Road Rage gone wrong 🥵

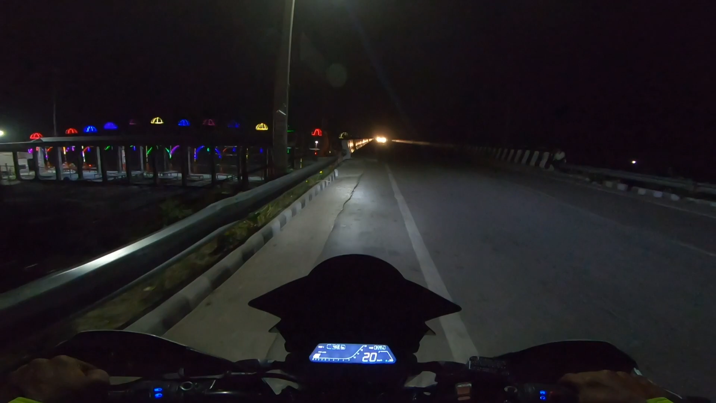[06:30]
इना मैं यहां रुक रहा हूँ चुक्की शिवम और अनुज तीछे रह गए जाते टाइम में पीछे रह गए ते
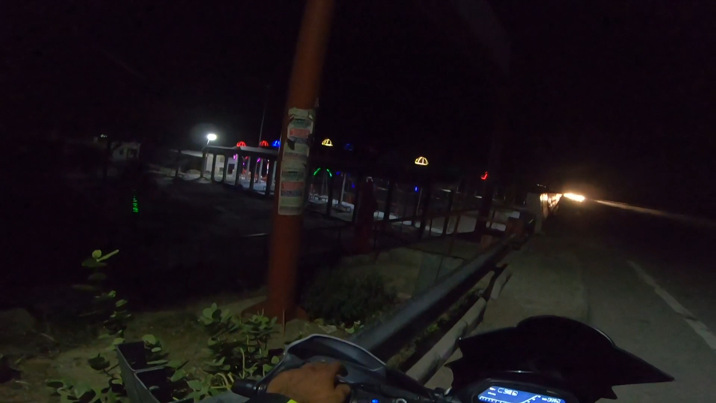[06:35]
आते टाइम में पीछे रह गए बहुती गहरा गड़ा आया था और अपनी नम्मर फ्लेट ना भाई
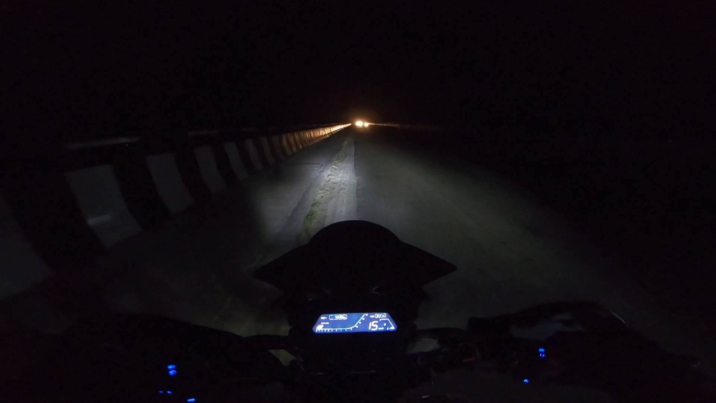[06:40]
� फिर से मुड़ चकी है अभी आगे रोक के देखते हैं क्या हाल हुआ है